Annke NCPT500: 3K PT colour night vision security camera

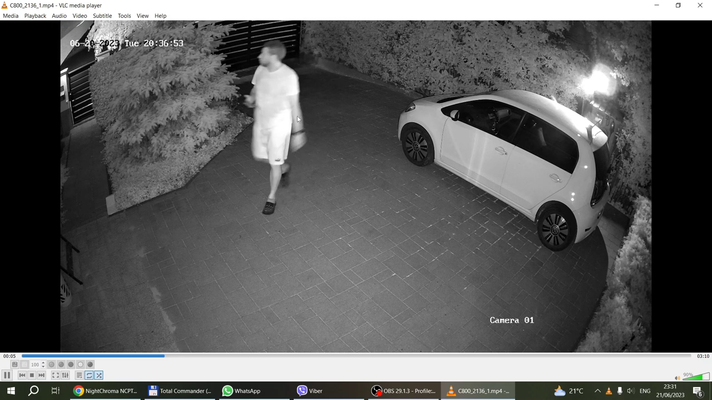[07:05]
actually in terms of the motion it gets a little bit better because this you know scene especially when I'm standing here that's roughly like three meters so that's being illuminated by the IR LEDs so actually the face details are slightly better in this example and I just wanted to show you how the the phone the from the flashlight of the phone doesn't really make a difference because well this one is looking at infrared and that's another security camera this is why it has the you can see the infrared light of